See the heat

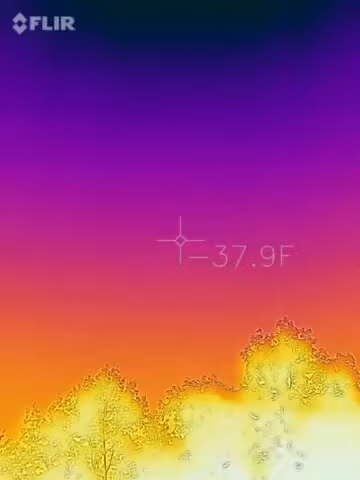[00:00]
everybody what's up it's Mike now I've got a thermal camera here and I'm actually pointing at the sky for a reason we've been on a heat wave here in New Hampshire for a week so you know over 90 now as I bring the
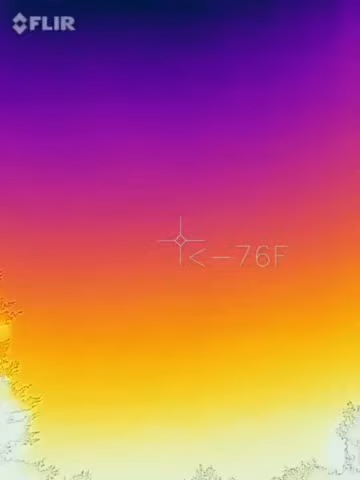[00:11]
camera down to the driveway check this out see the temperature when I point it to the sky and watch this
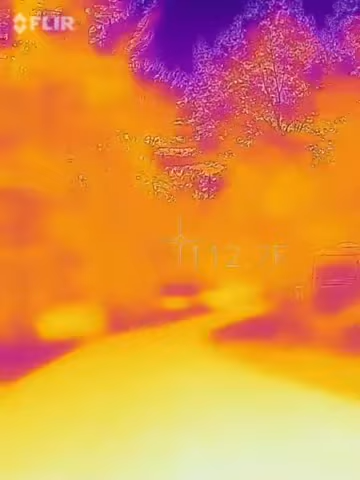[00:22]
anything that's red show off a heat signature so it's eight o'clock at night July 5th I think
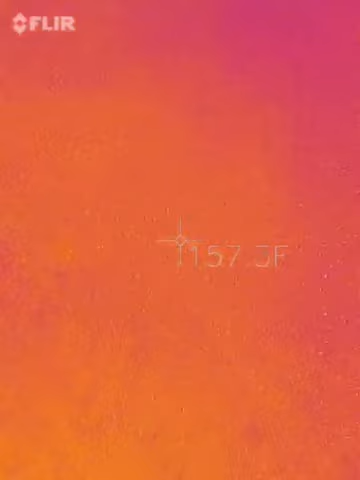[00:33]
here in New England I'm not gonna be pointing to a driveway there's
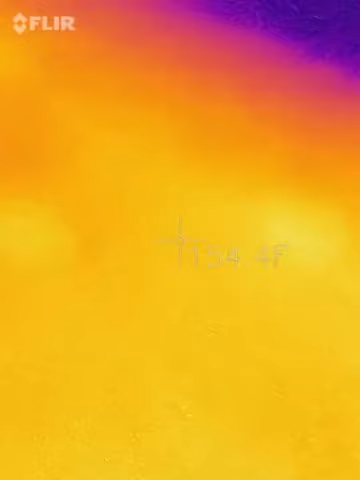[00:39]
155 degrees at 8 o'clock at night you can see the walkway to the house things in the house
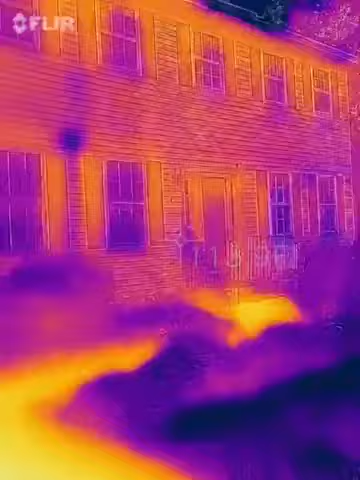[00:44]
this is a course for automotive purposes but I just thought this would be cool to check this out
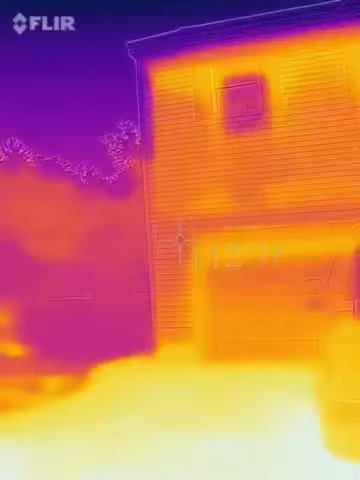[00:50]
look at the heat so I can feel the heat coming off the ground so it's like in New Hampshire
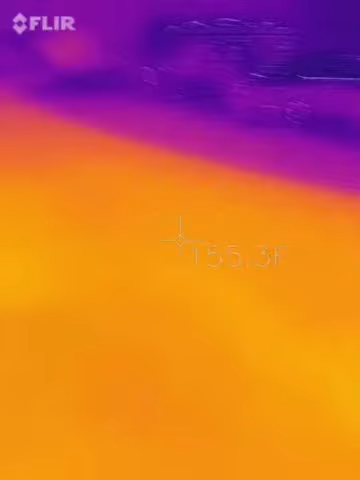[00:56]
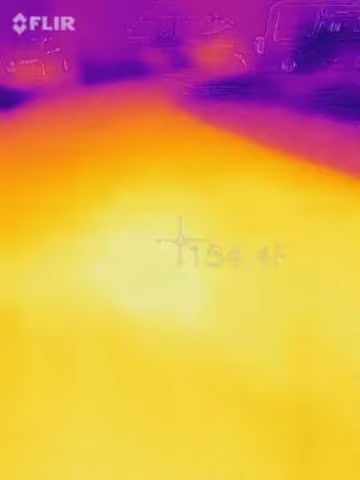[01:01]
this is crazy anyways let's just want to show you the FLIR thermal imager and of course this is for automotive purposes only but today we're just checking out the temperature of the tire you